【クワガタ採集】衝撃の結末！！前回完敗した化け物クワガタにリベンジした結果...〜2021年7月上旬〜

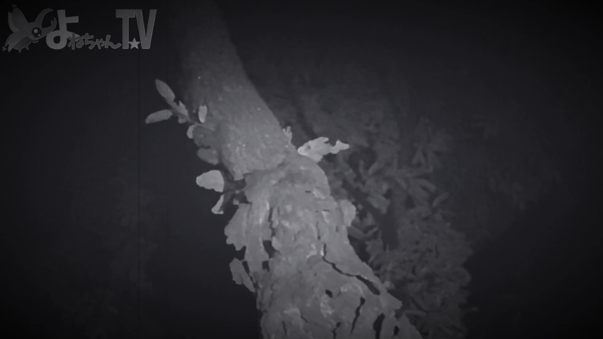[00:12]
どうだろうなぁ 明日に角度悪い方入っちゃいました入っちゃうしたに